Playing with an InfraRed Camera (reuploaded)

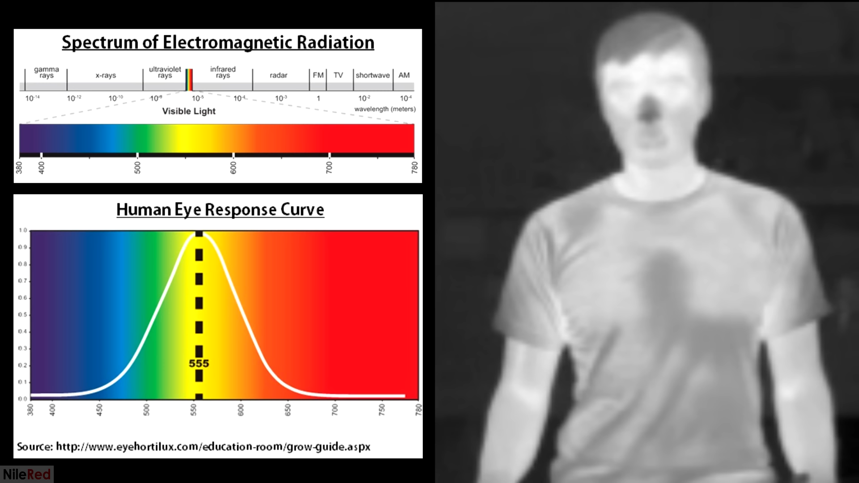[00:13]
Some animals can see slightly deeper into UV or IR, but their ability is pretty limited.
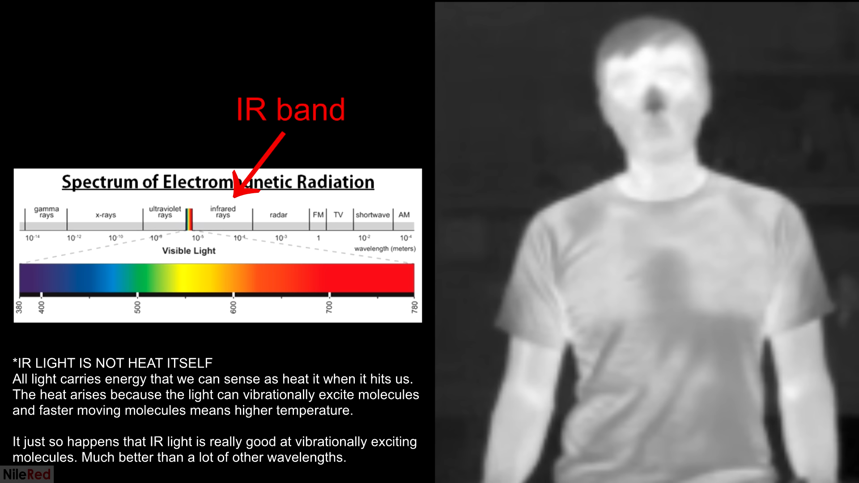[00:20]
Infrared is just above the visible band, so we can't see it, but we are able to sense it as heat. Objects that are at or around room temperature radiate the majority of their thermal energy as infrared.
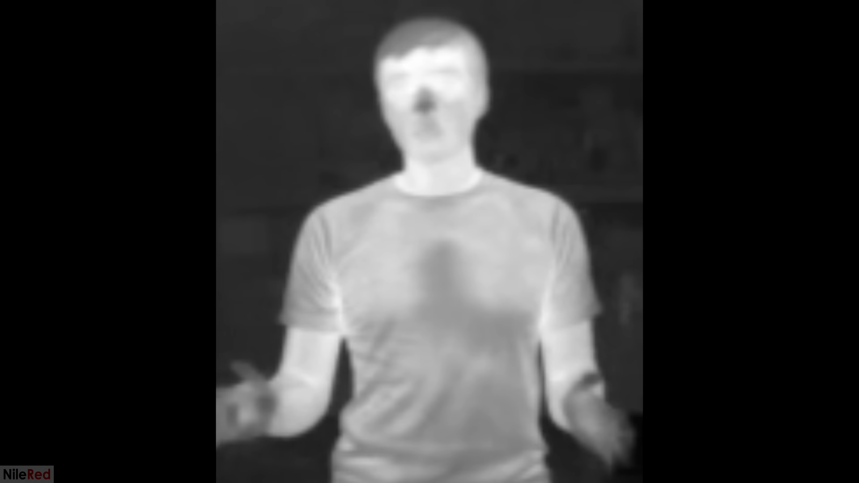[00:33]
So things like electronics, our bodies, etc. all release a pretty decent amount of infrared light.
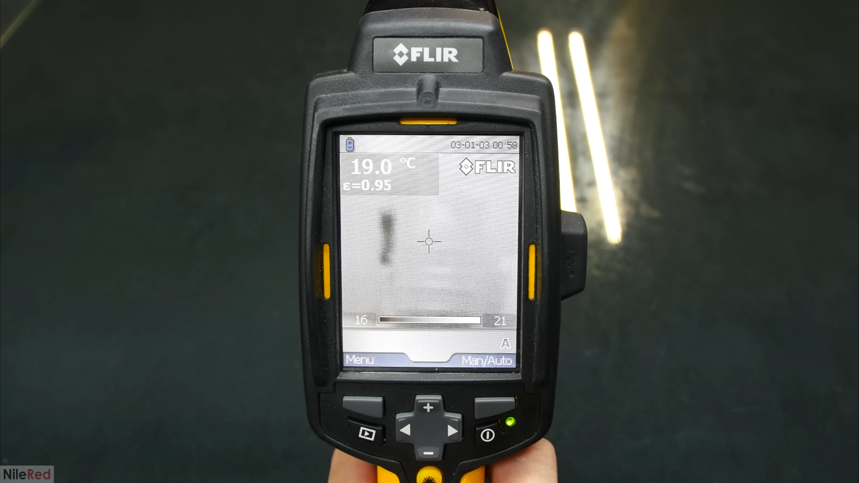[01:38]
On screen: spot 19.0°C
Near the bottom, we have a bar that ranges from black to white, with a number on each side. The numbers tell us the temperature range that we're visualizing, and the bar tells us how the temperature is being represented. We can select from different color palettes, but right now we're in gray mode, so colder stuff is darker, and hotter stuff is brighter.
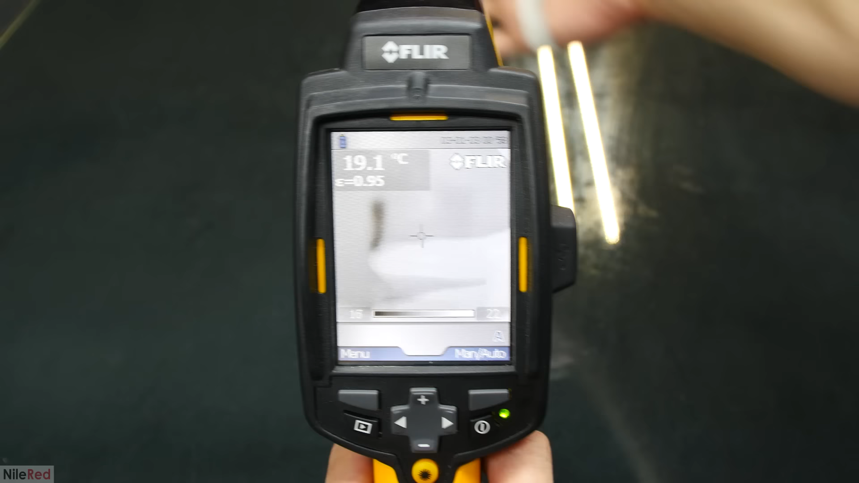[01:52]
On screen: spot 19.1°C
So when I put my hand in front of the camera, you can see it's much brighter than the background.
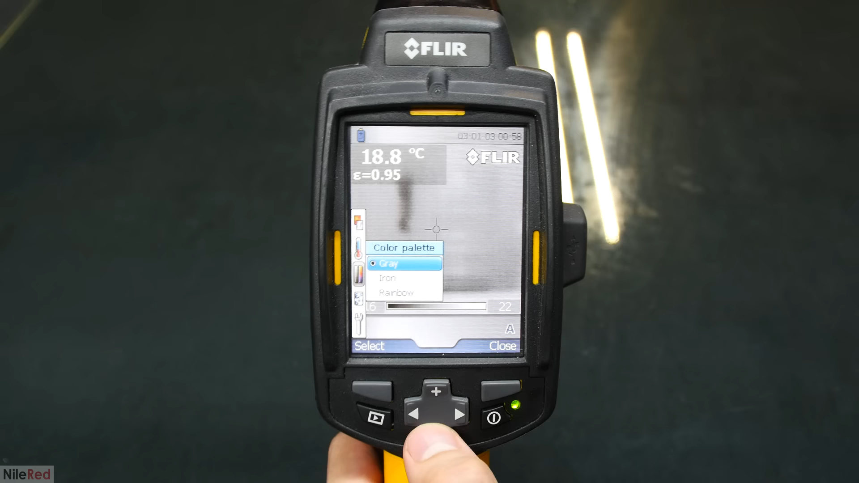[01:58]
On screen: spot 18.8°C
The other color palette that I'm going to be using in this video is the rainbow one.
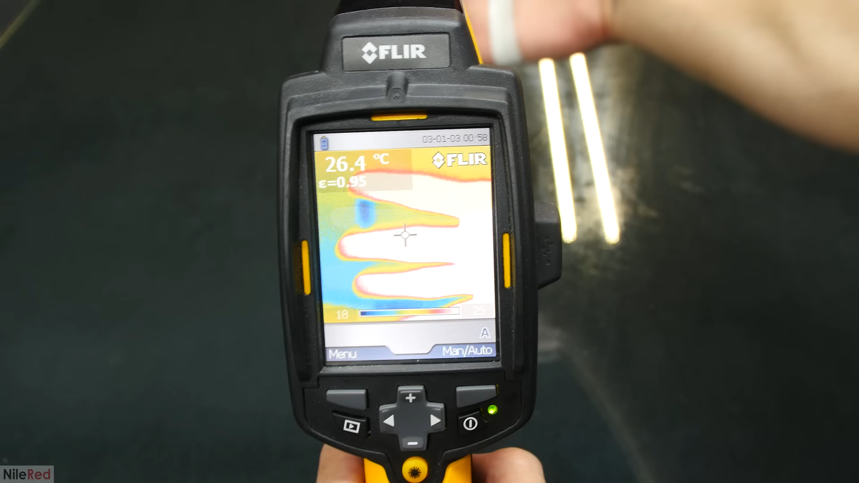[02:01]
On screen: spot 26.4°C
With the rainbow color palette, it's a lot easier to visualize small temperature differences.
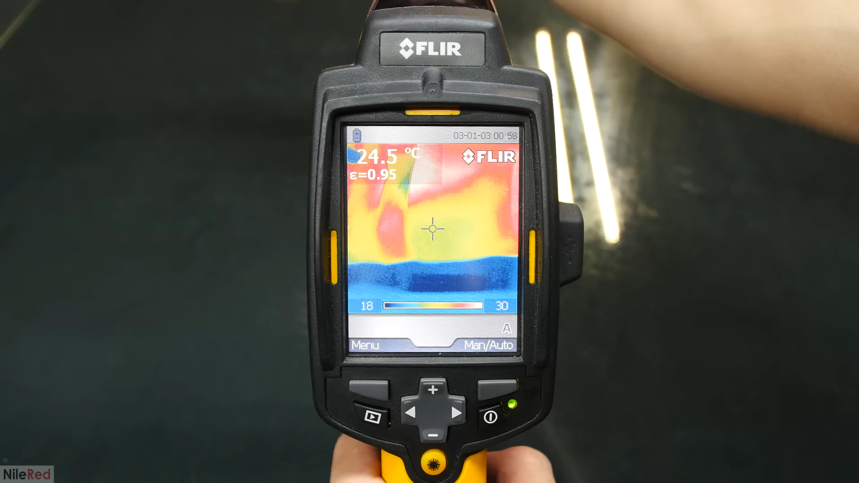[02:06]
On screen: spot 24.5°C
The color palette that we choose to use really depends on what we're trying to do,
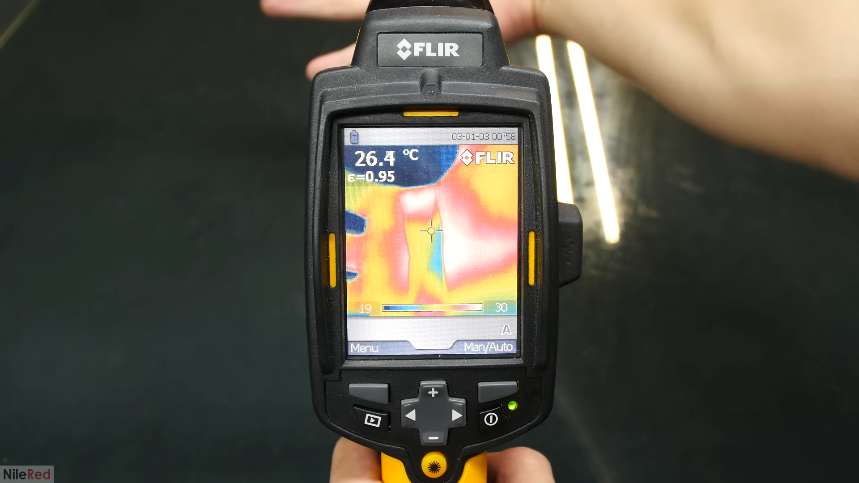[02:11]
On screen: spot 26.4°C
and in this video, I'm going to be using both.
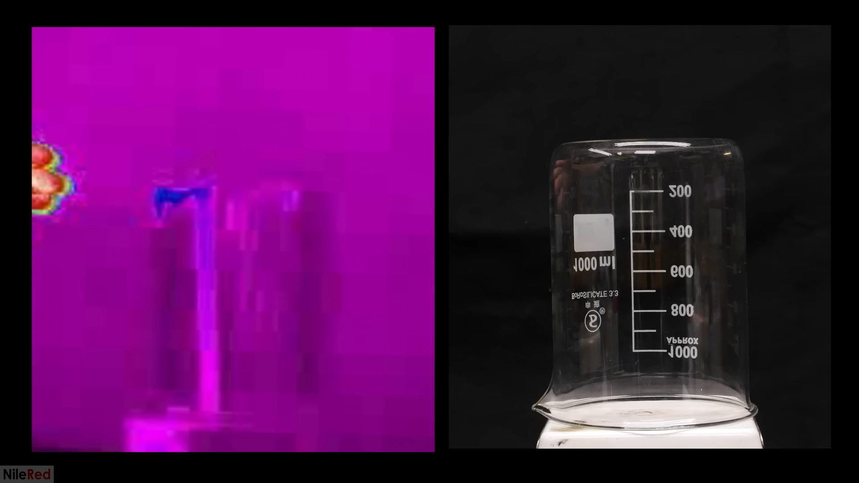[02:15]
In general, most IR light can't pass through glass,
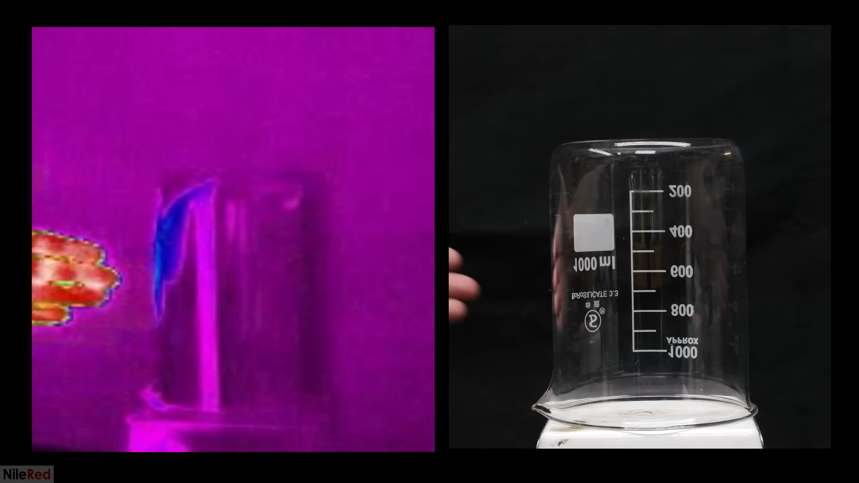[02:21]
so you can see here when I put my hand behind the beaker, it disappears in the IR camera.
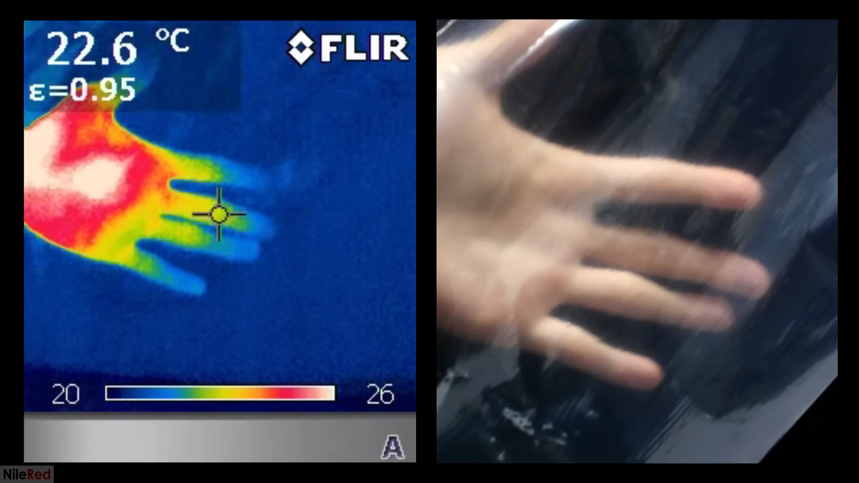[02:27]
On screen: spot 22.6°C
On the other hand, most plastic bags, or garbage bags, will actually let IR pass through.
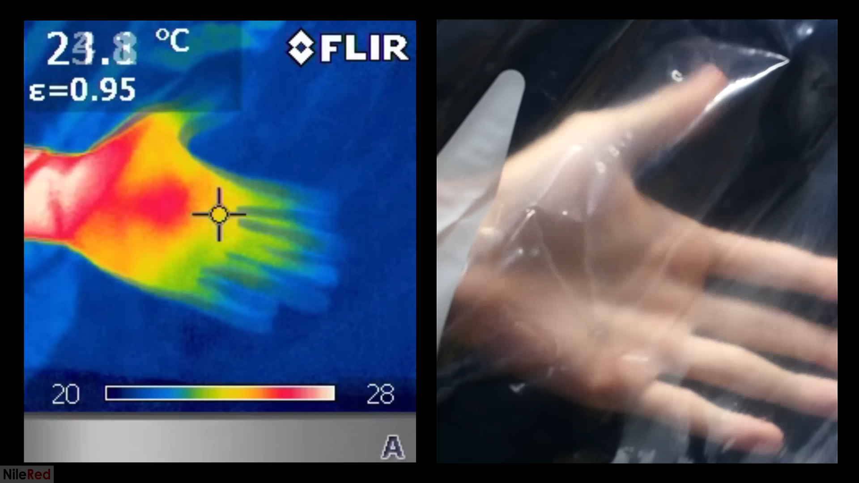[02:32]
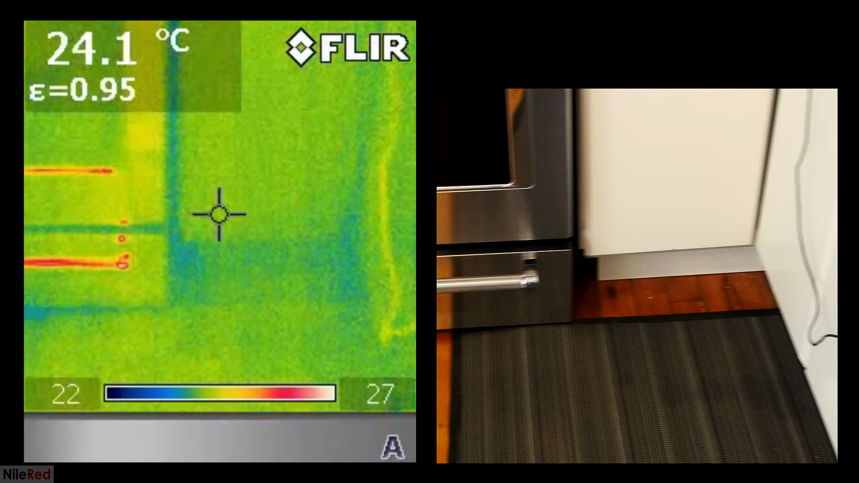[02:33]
On screen: spot 24.1°C
If there's something warm or cold in a black garbage bag,
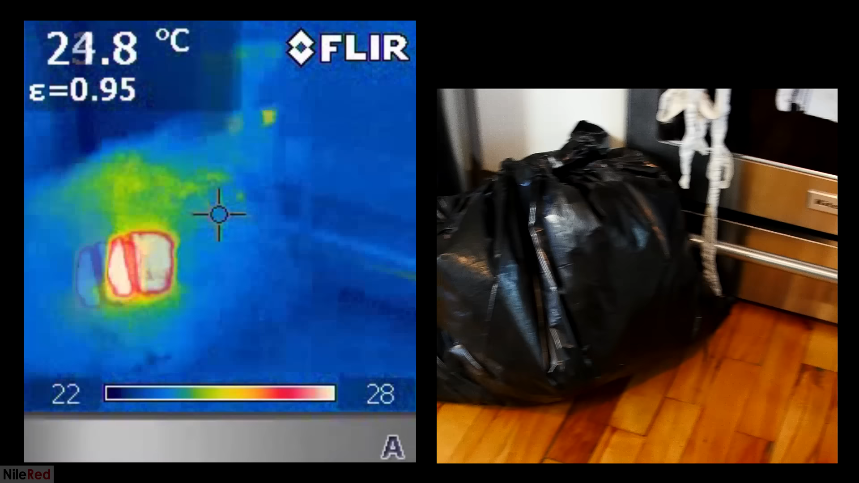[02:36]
On screen: spot 24.8°C
we don't have to necessarily open it to see what it is. Just for fun, you guys can guess what we're looking at here,
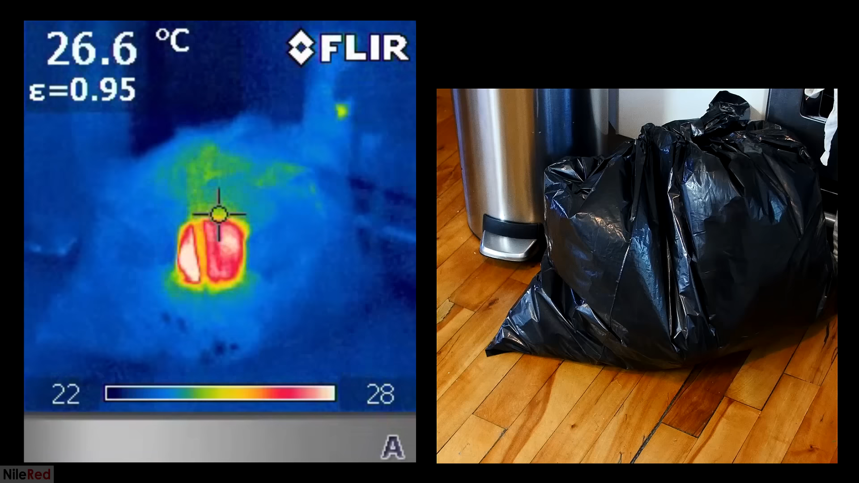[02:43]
On screen: spot 26.6°C
and whoever's first to get it right, I'll give you some sort of reward.
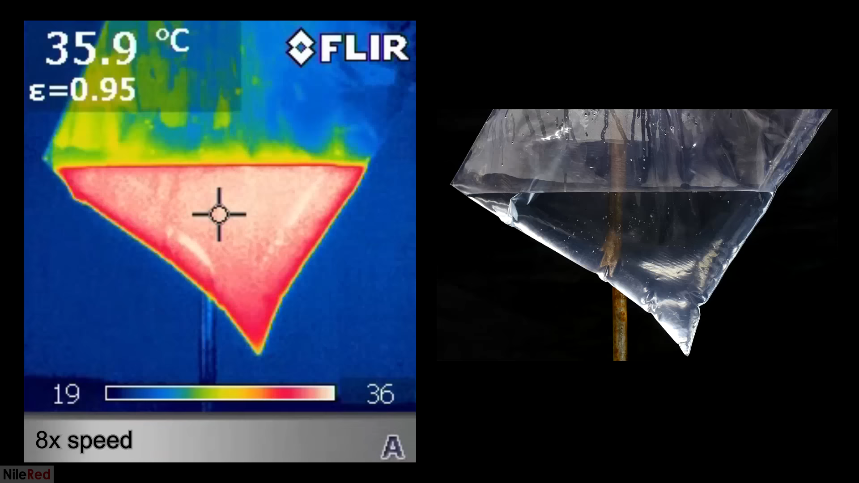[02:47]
On screen: spot 35.9°C
Into a bag of water around 36C, I dumped in a bunch of ice cubes. Because cold water is denser, the lower layers actually cool much quicker. As soon as the water is cooled by the ice cube, it sinks to the bottom, and it doesn't really have any time to mix with the upper layers. I thought it was actually pretty cool that you could see a current of cold water moving from the ice cubes to the bottom of the bag.